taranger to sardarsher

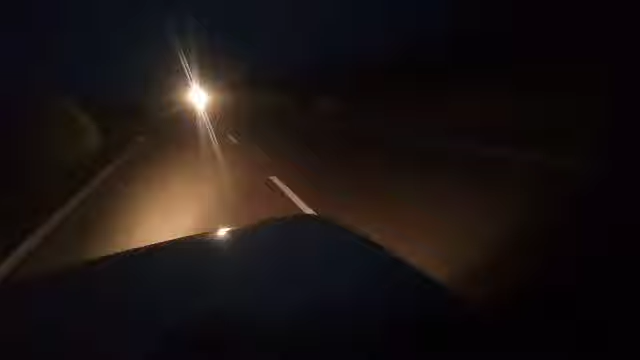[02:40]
फाइनली गाइस गाड़ी भर के निकल पड़े, चल पड़े इधर से सरदार सर से, तो कम से कम काफ़ी दूर भी आ गया, 10-12 किलोमीटर आ ही गया मैं, अंधेरा भी हो गया, मुमकिन 7:45 हुआ, अभी 6:50 हुआ है, 8 बजे ये खत्म जाएगा, तो आज जल्दी सफ़र ख़त्म हो जाएगा। और सुनाओ गाइस कैसे हो आप सब, हाँ गाइस सपोर्ट ज़रूर किया करो, फिर आप बोलोगे कि बारी बारी बस यही सबक बोलता है,
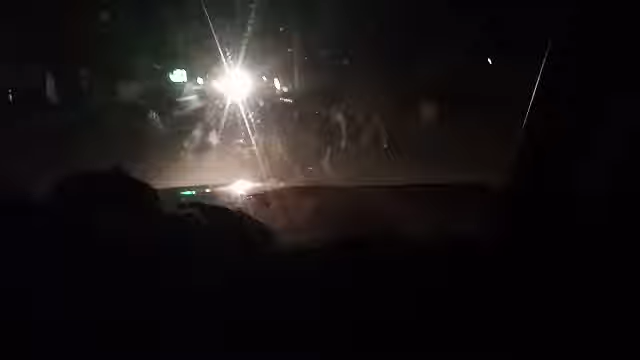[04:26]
फाइनली पहुंच गए हैं भालेरी, और देखो गाइस
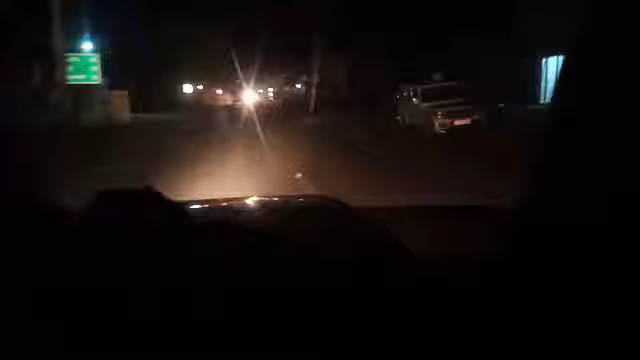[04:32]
फाइनली भालेरी में एंट्री कर लिए गाइस, अभी जाते टाइम काजू का भूल गया था, पॉलीथिन काजू देना है उस भाई को,
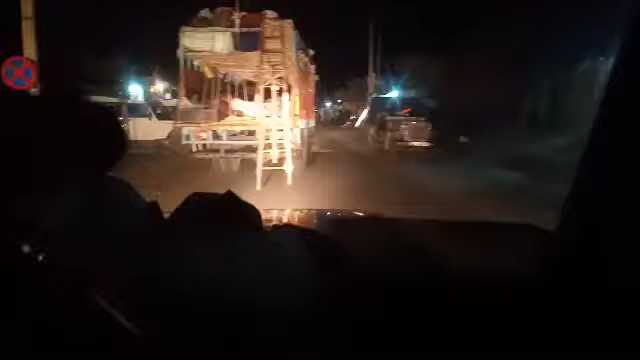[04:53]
चलो गाइस मिलते हैं आगे, आप भालेरी पार कर लेते हैं। तो गाइस फाइनली आ ही गए हैं हमारे गांव और महारो तारा नगर आए जो गाइस।